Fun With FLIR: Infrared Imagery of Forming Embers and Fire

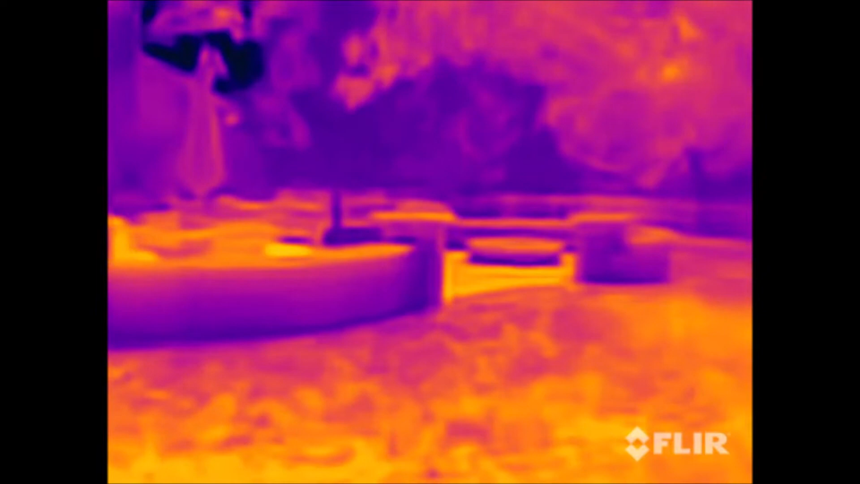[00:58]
Here's just a little background imagery of my backyard.
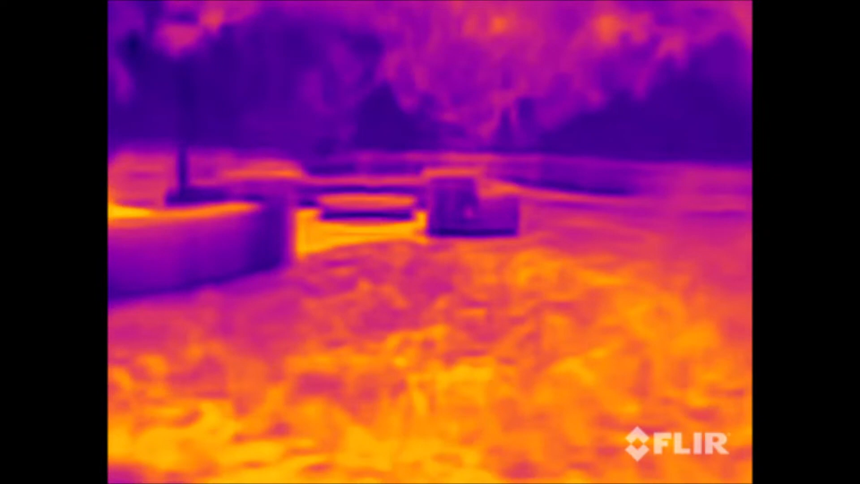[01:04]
I just checked the temperature, it's supposed to be 84 degrees in the shade right now.
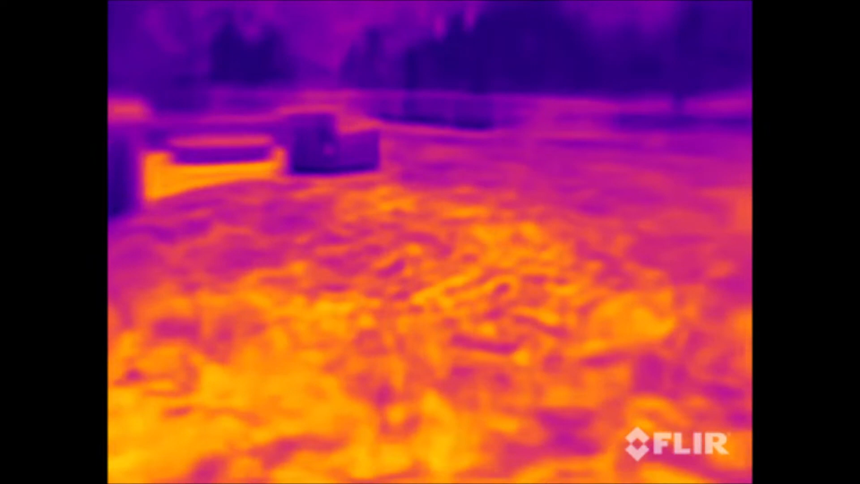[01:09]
The bright orange that you see is the sunny part of my backyard.
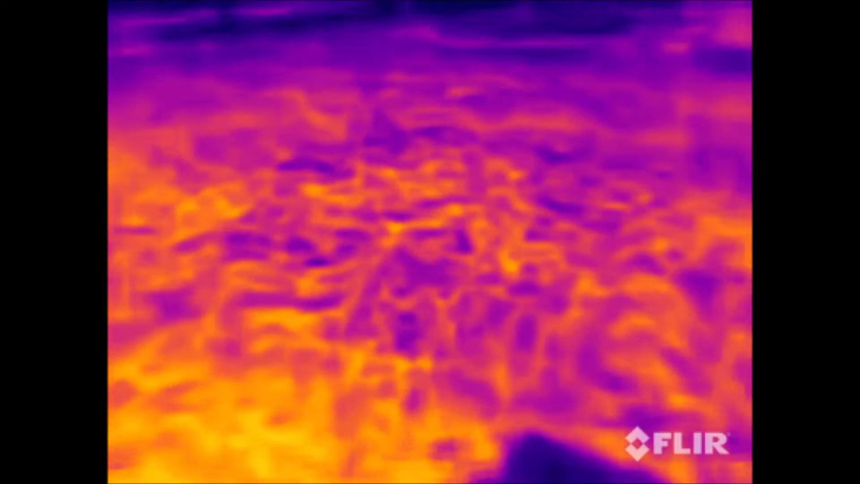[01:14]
I guess this sort of purplish area is some grass that's in the shade underneath one of the trees I have in my backyard.
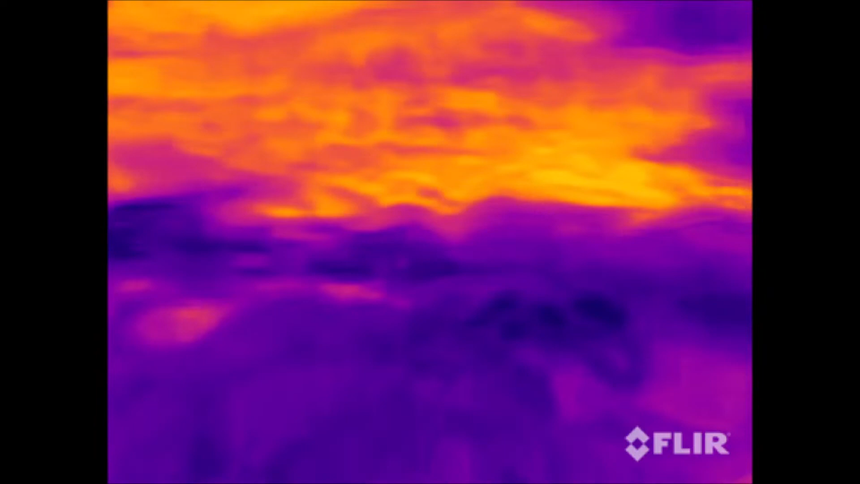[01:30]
And there's my daughter Maria. Say hi, Maria.
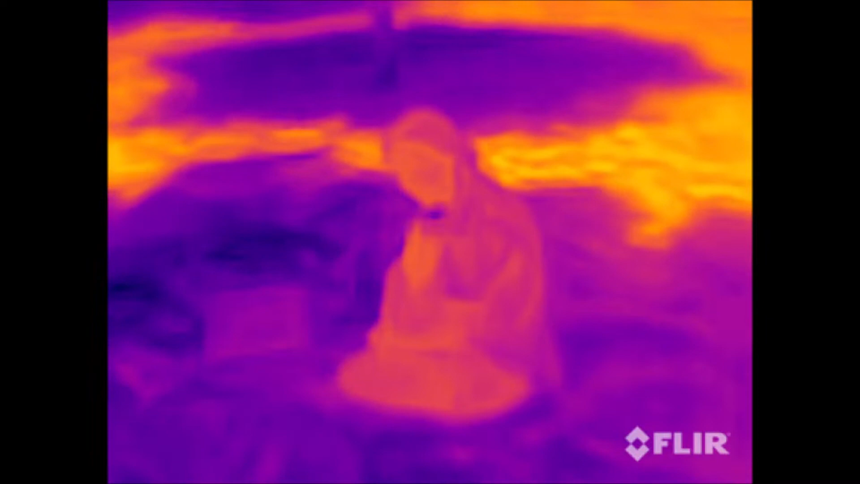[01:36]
Hello. Clearly a warm body sitting in the shade.
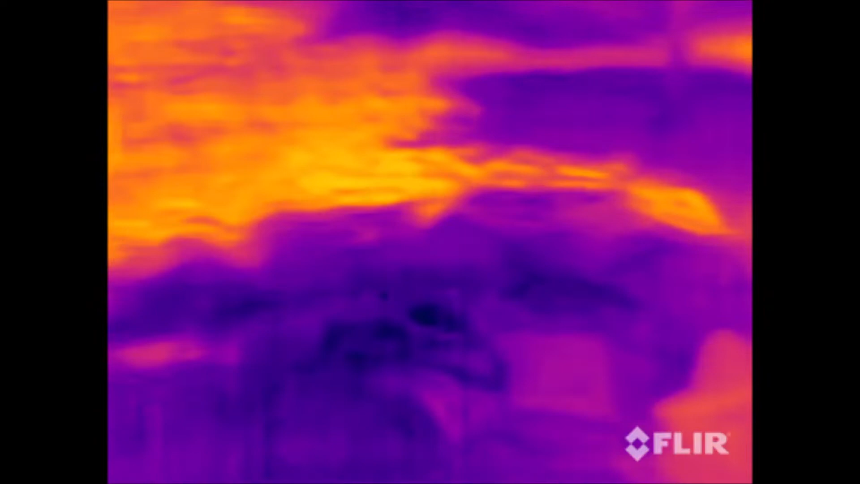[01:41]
All right, just to give you an idea what's going on.
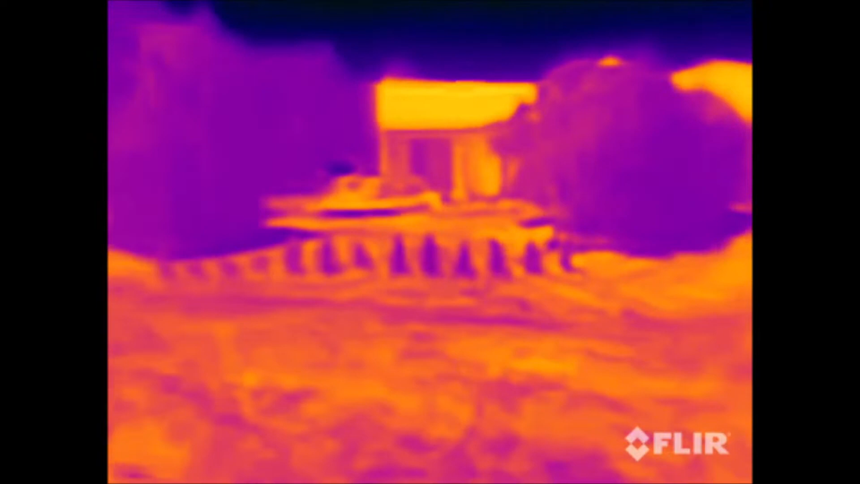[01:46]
It's my neighbor's house, some trees.
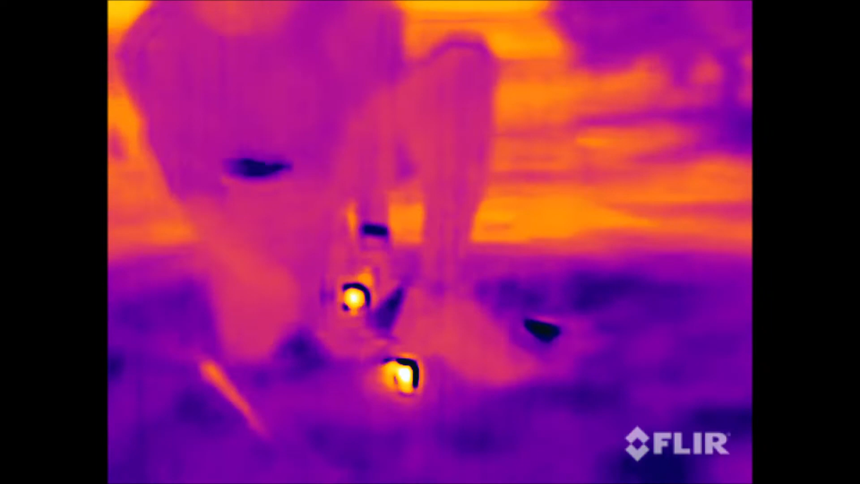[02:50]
Trying to blow my ember away.
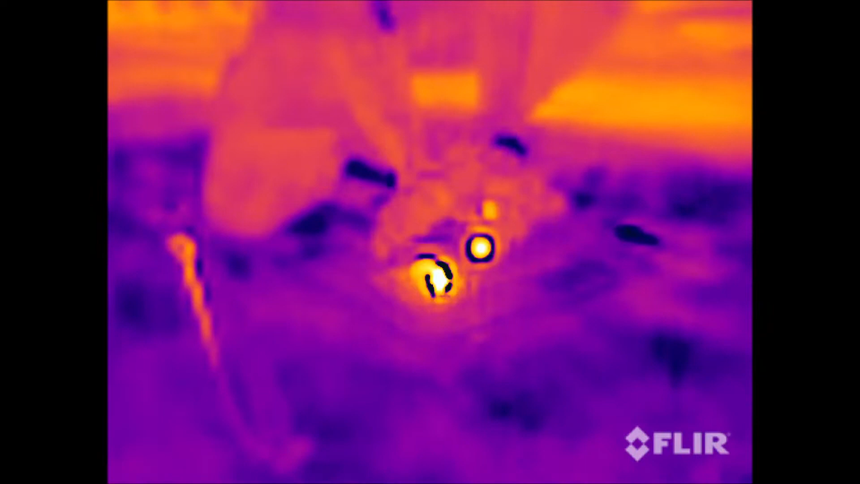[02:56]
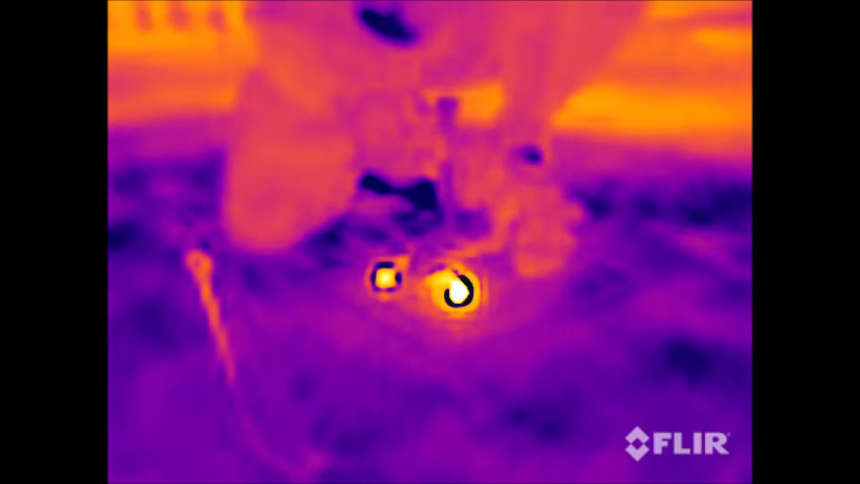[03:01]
Come on in, see if you can see that. I can see it.
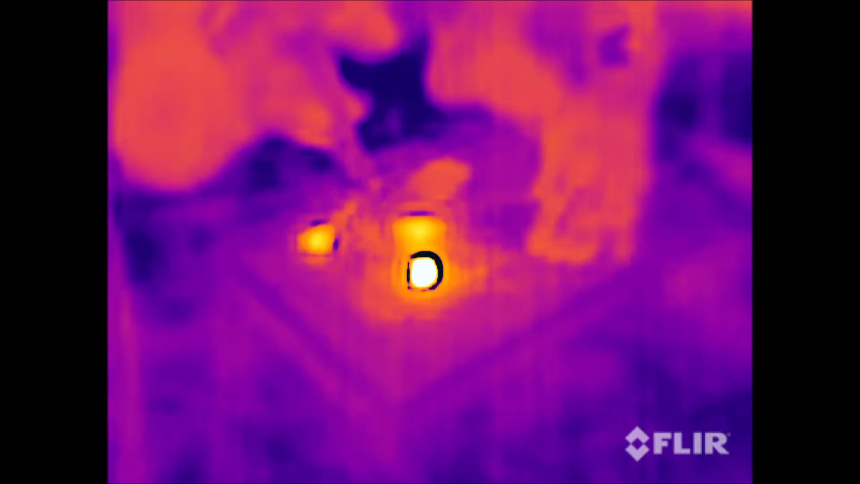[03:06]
The ember is glowing red right now.
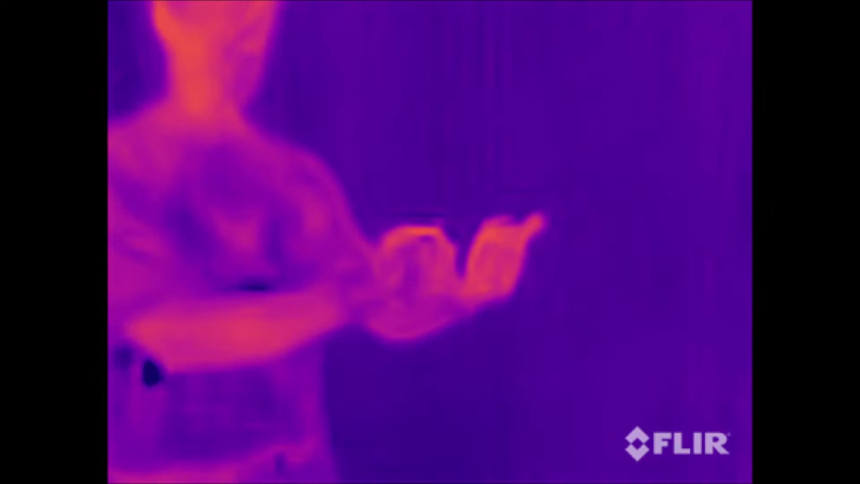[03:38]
I want to see if we can tell a difference between a Bic lighter flame and the flame that results
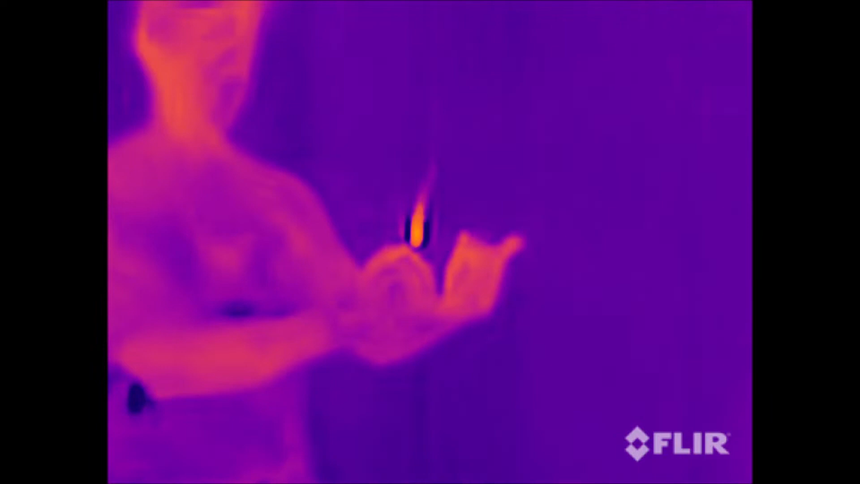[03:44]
from my butane insert that I put into my Zippo lighter. Now, to my eye, right now,
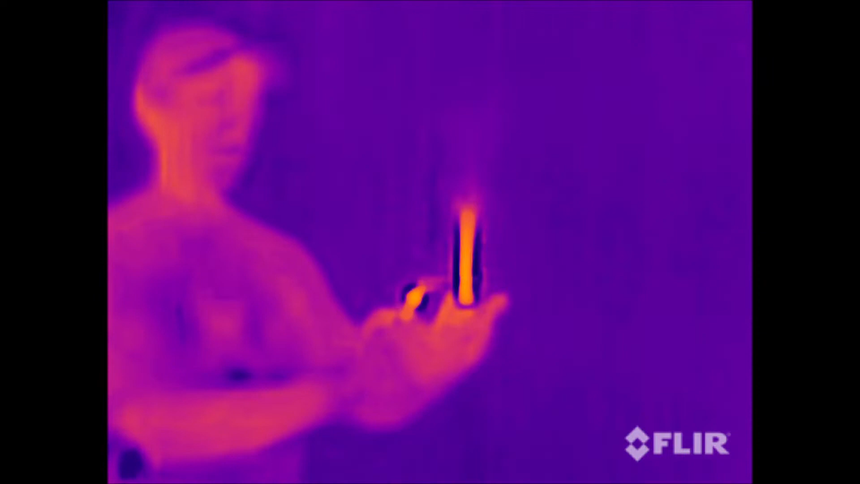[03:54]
the Zippo flame is virtually invisible. It's got a really light blue flame.
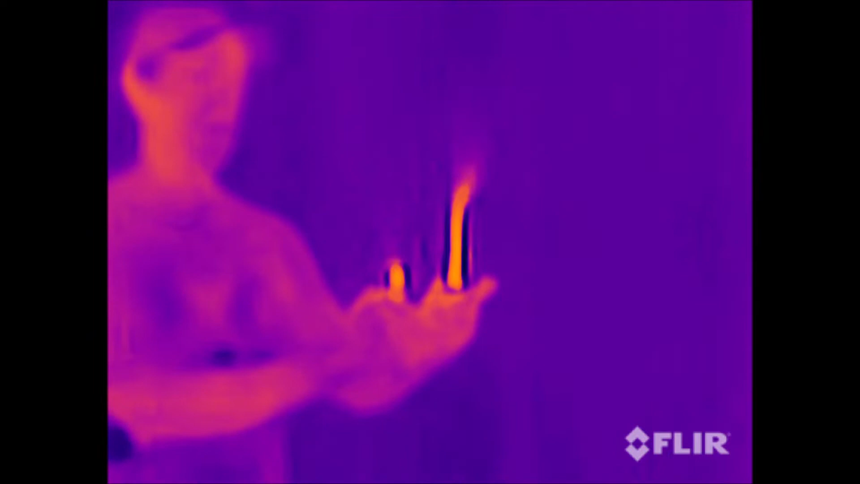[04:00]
And the Bic lighter is maybe a half to three quarters of an inch tall.
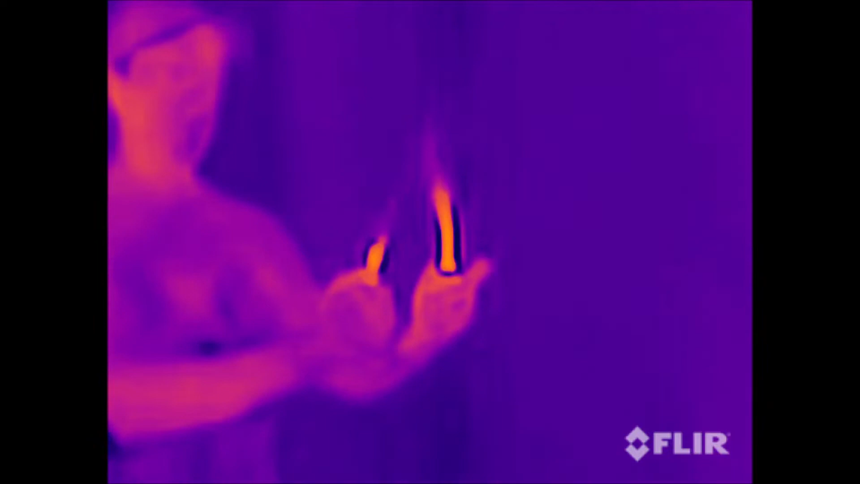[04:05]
I'm in my garage right now because the wind's blowing pretty bad outside,
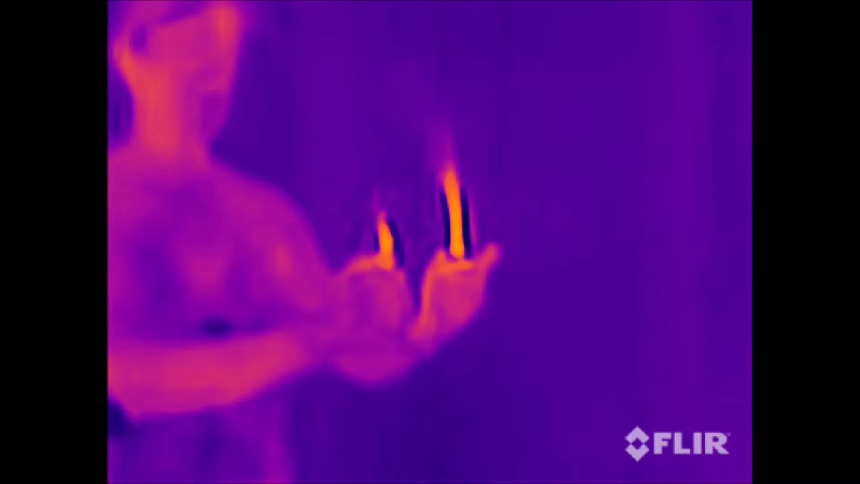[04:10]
but you might be able to see the flame flickering a bit because some of that wind's coming in here.
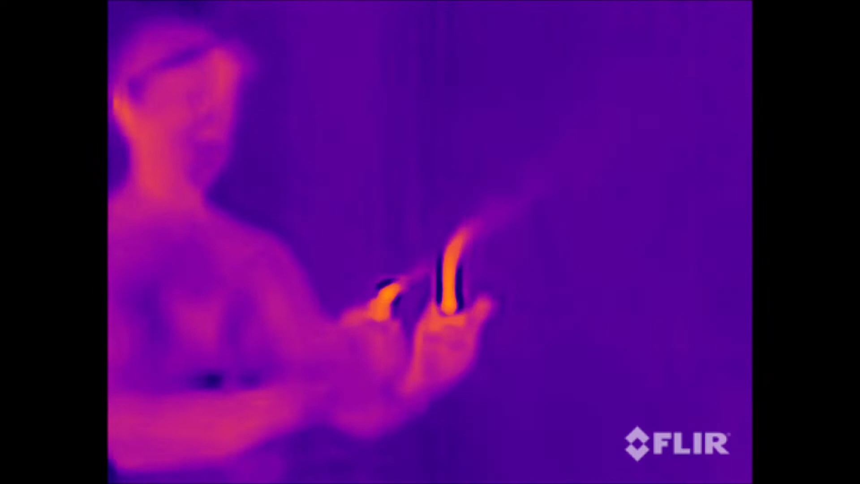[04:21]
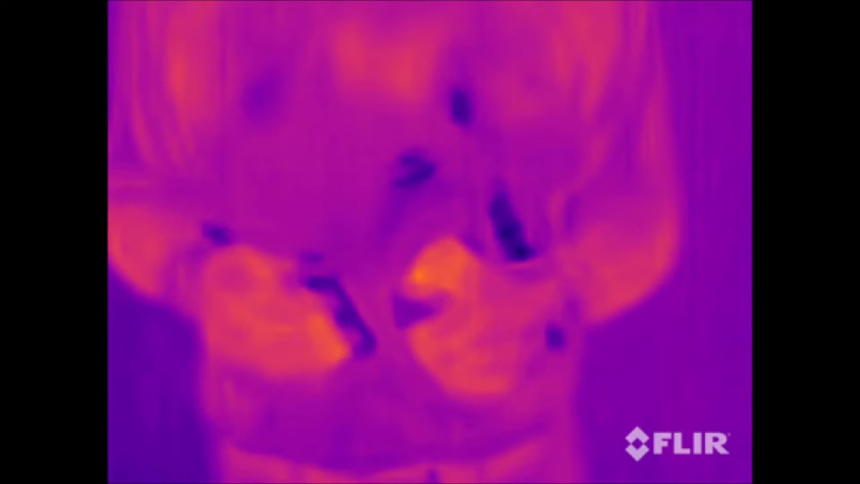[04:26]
And next thing I'm gonna try is flint and steel char cloth ignition.
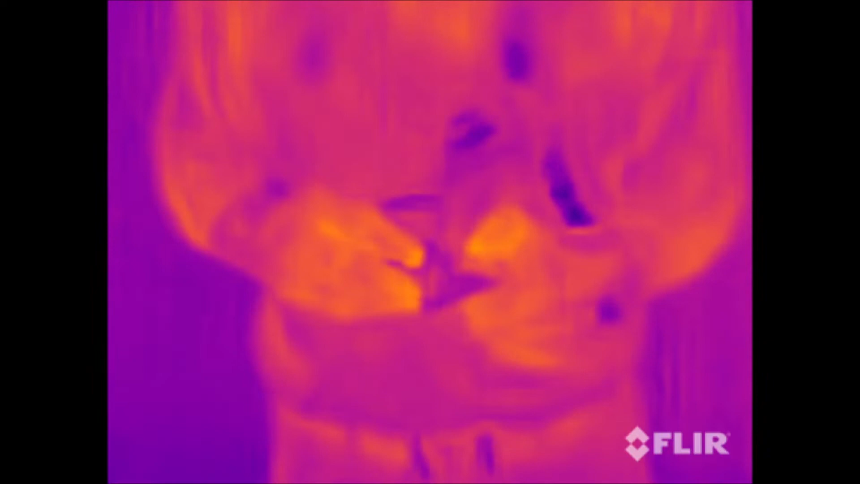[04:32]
Hopefully you'll be able to see some of the sparks too. Here goes.
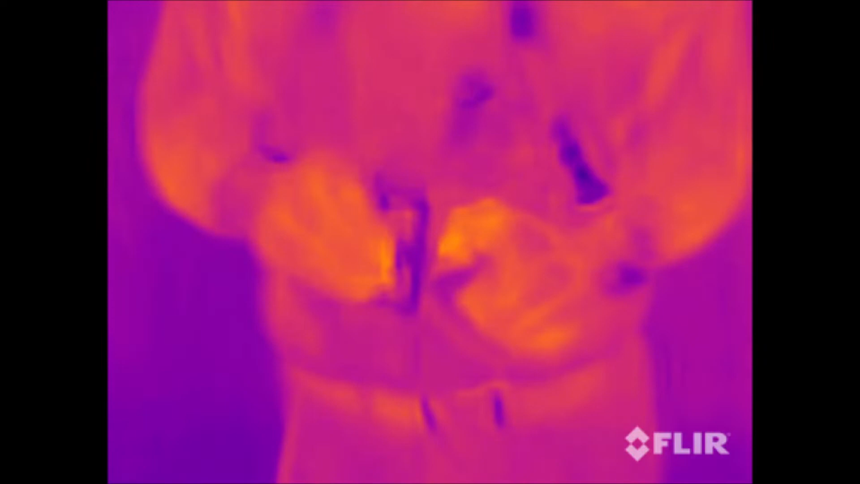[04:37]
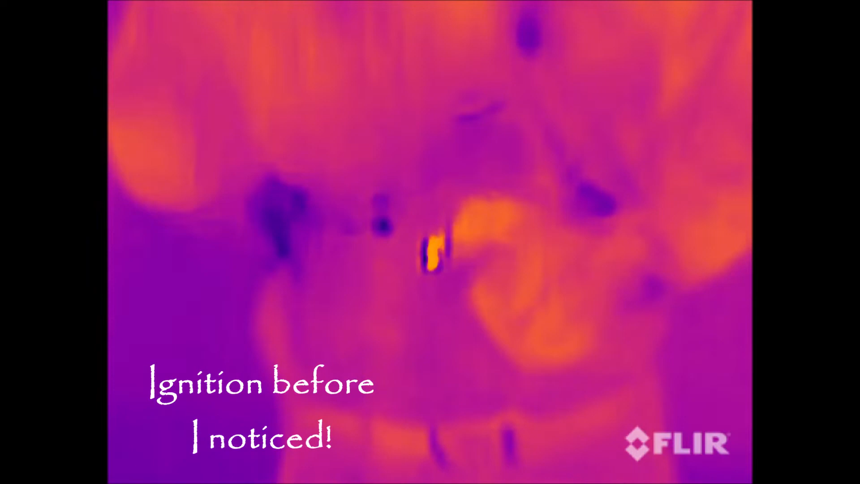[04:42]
There we go. My char cloth's getting old.